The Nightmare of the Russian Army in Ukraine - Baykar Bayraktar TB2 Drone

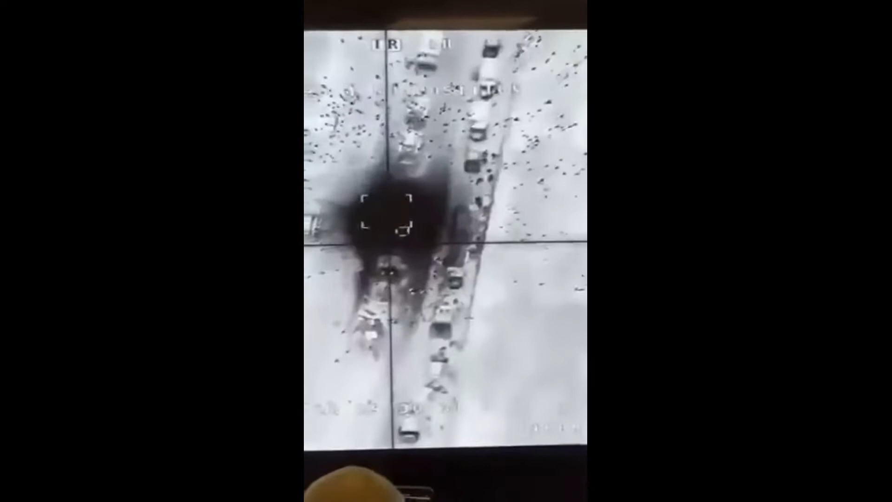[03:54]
We're heading to the house. Yes! Yes! That's a nice one.